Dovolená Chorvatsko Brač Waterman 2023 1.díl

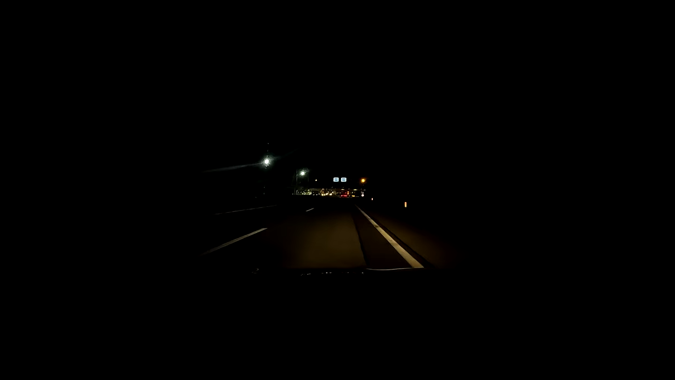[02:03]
Dálniční známku máme, jak jsem říkal, elektronickou.
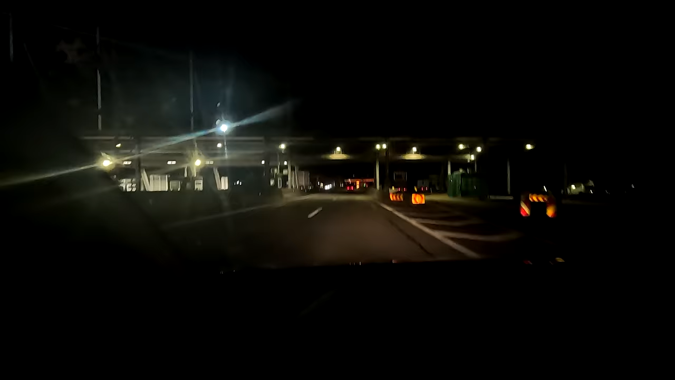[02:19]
Slabý, takže super. Tak přijíždíme na hraniční přechod. A už se nedávají pasy, takže super.
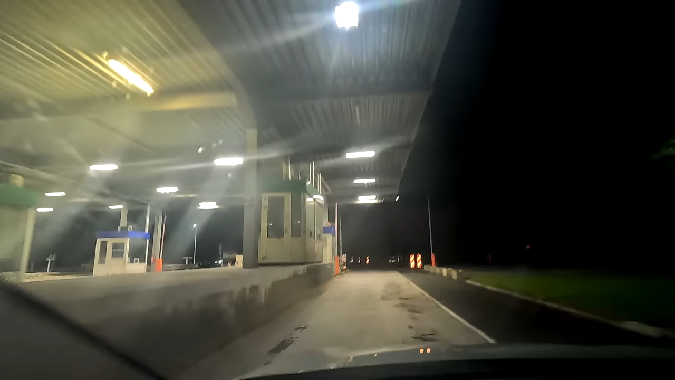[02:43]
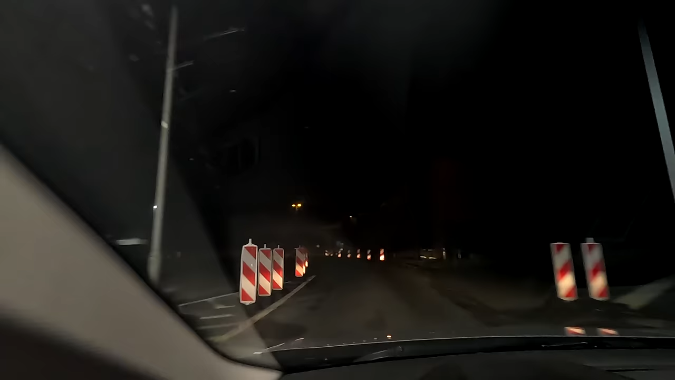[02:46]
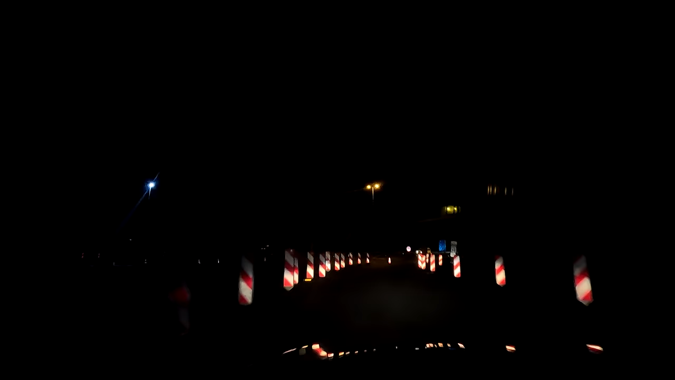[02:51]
Vyjíždíme do Chorvatska. Tak poprvé v životě žádná kolona, žádné auto. Něco neskutečného. Konečně jsou v Schengenu.